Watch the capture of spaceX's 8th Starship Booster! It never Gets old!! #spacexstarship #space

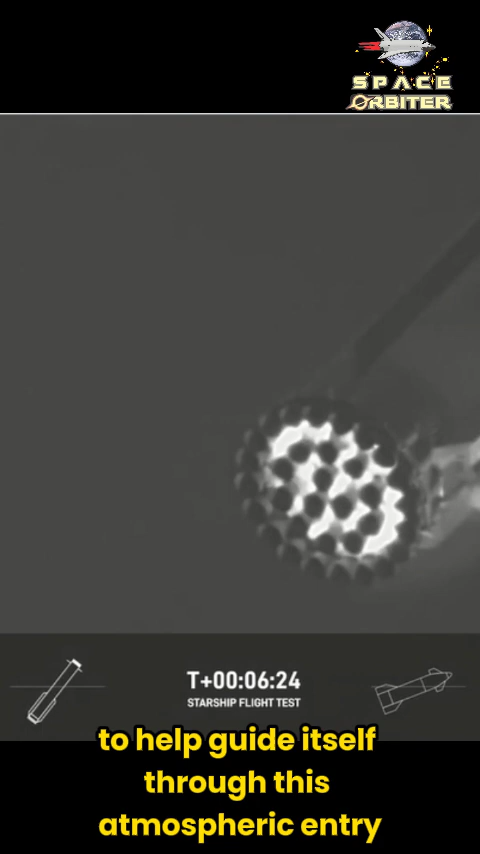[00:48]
back for its precision precision landing at the launch site